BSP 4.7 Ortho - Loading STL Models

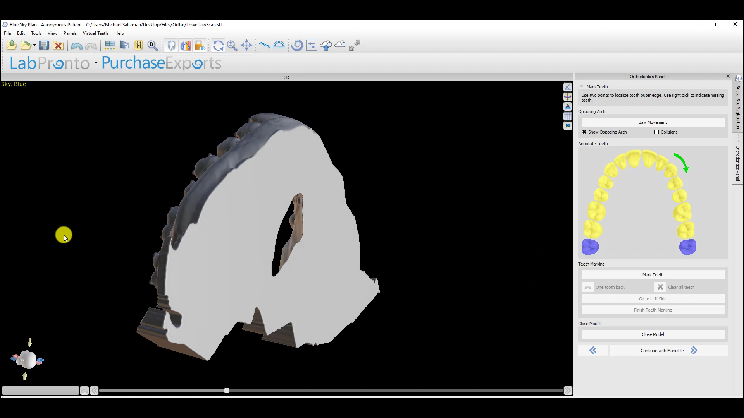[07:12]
So now we have our closed model. We're going to click and continue with mandible and repeat the same process.